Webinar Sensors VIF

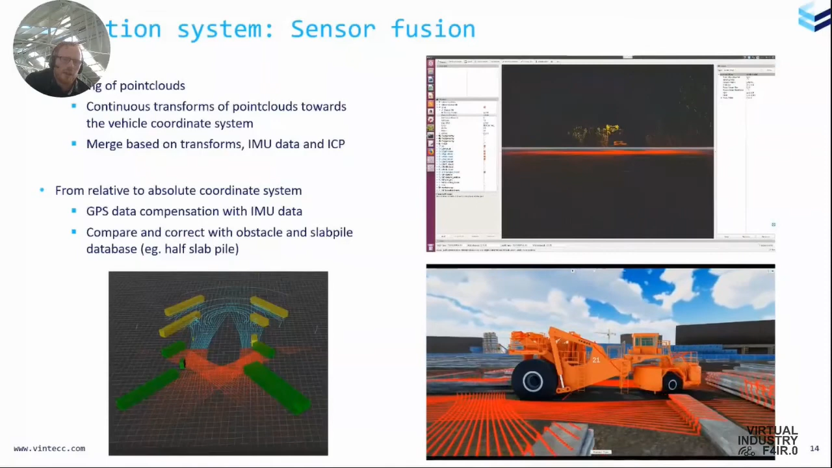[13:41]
so the full point cloud is made around the machine, then you can also transfer this to the global or the absolute coordinate system. And therefore you also need the GPS and IMU data. And why do we need that? It's because we have, this is not a really, this is not an unknown area.
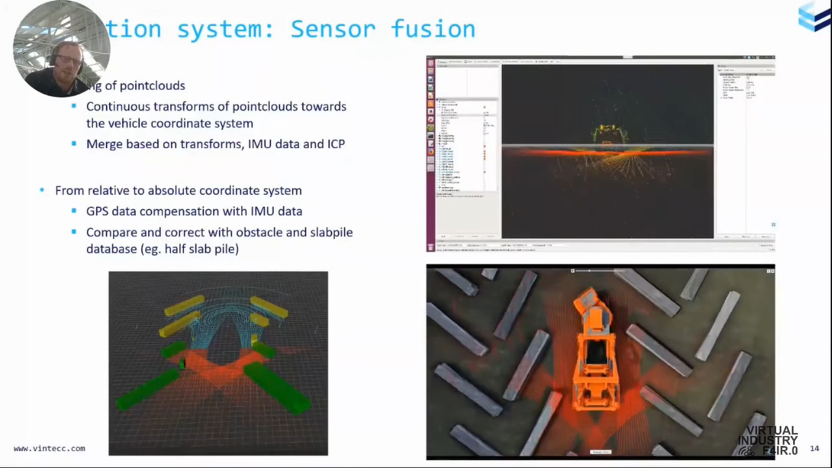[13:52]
It's just, it's a known area with several uncertainties. So we know where the slab piles are with a certain level of certainty. And and therefore we can, we can stitch this on a, on a database of, of the whole, uh, slap yard.
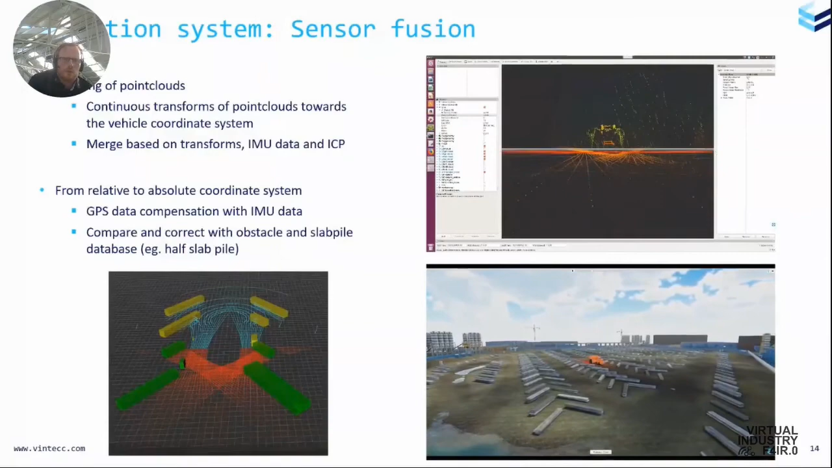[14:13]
Okay. Okay. So once we have these, uh, these point clouds of the,
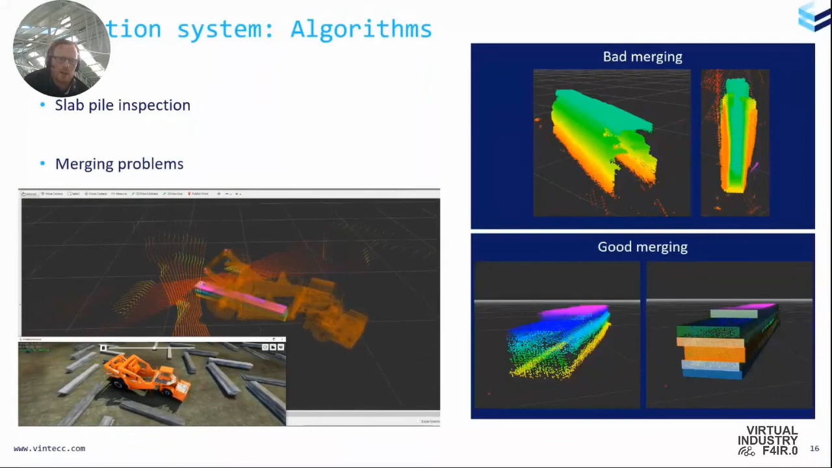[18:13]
If you want to have an automated, uh, machine or an automated picking, uh, unit that you are able to see these slab piles very good and, uh, that you have a good idea on, on what you are picking. Um, okay. So I think this, um, this explains it a little bit.